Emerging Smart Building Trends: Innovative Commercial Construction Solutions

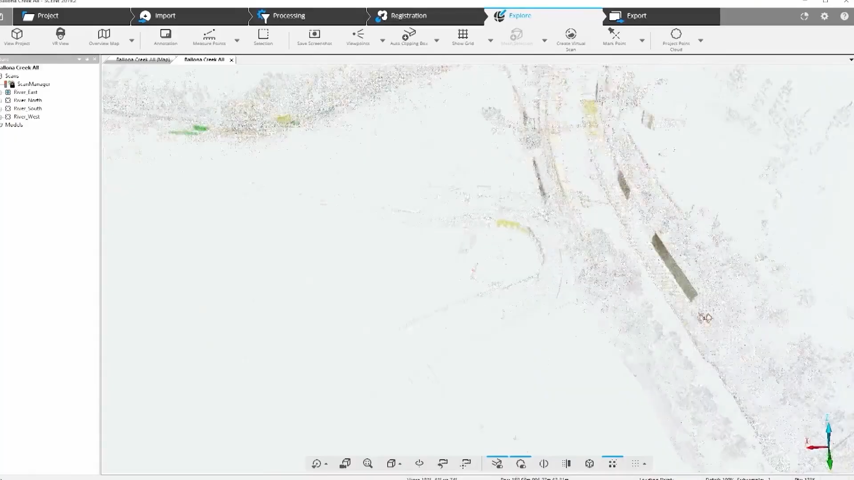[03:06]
So what's, what's awesome about in the last 10 years,
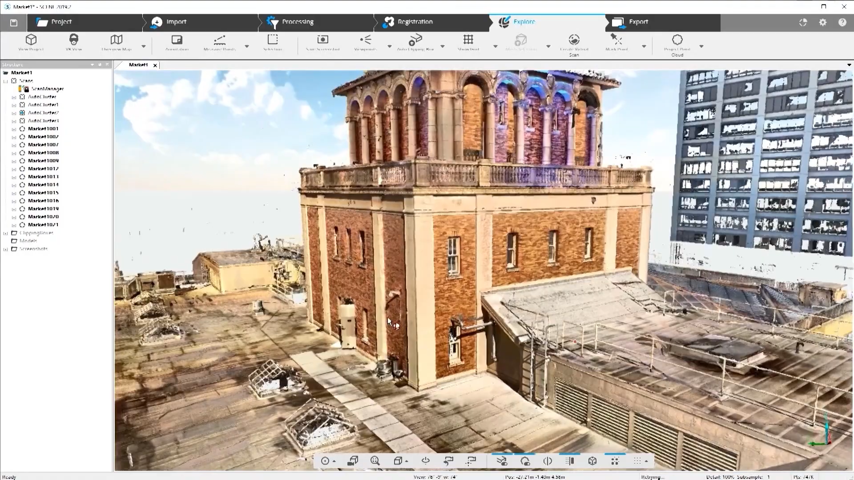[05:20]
digital twins that we're providing either in floor plans or 3D models are super accurate and
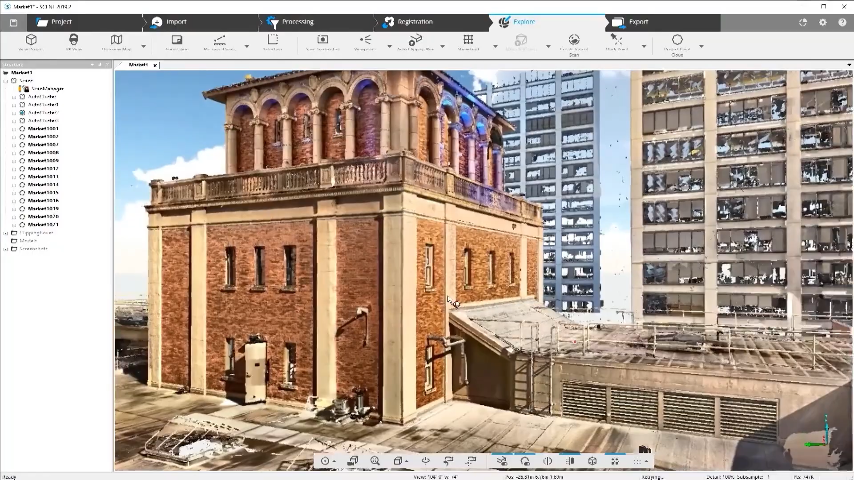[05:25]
represent the true conditions that exist in the field.
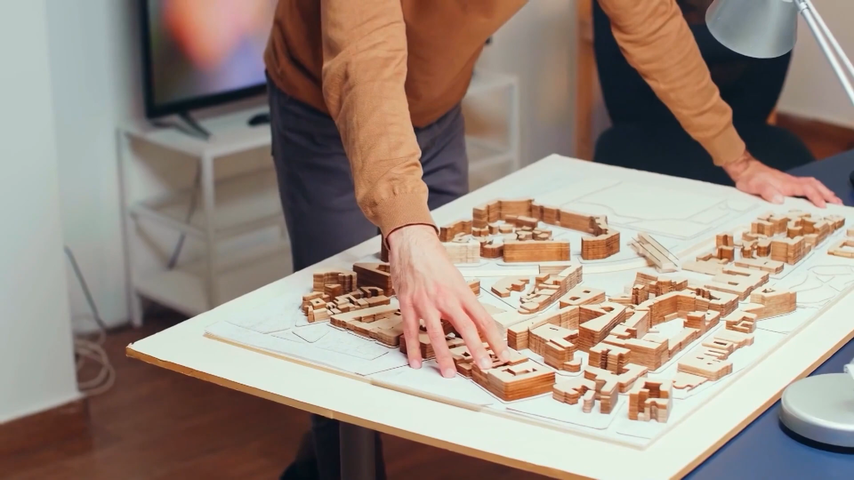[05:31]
So if you have a project that requires extensive architectural modeling, give the professionals at Contoured Ink a call. I mean digital twins are really cool. Once we've captured a building,
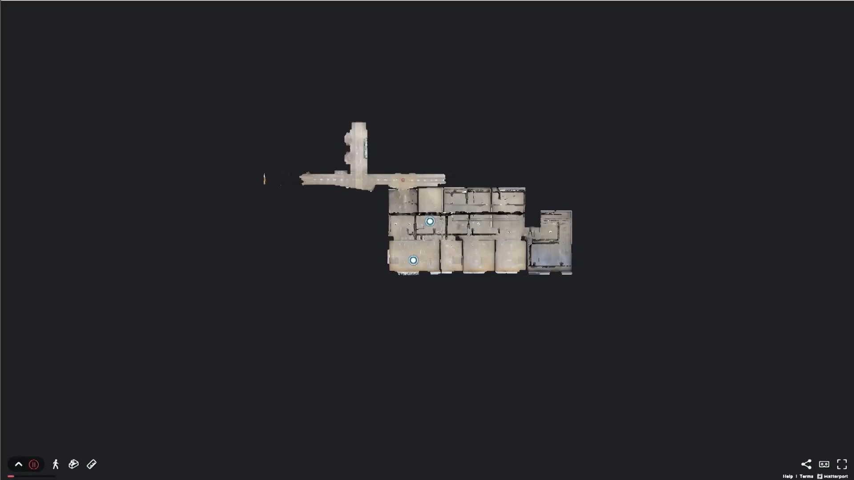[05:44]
pulling it up on the screen and being able to immerse yourself in all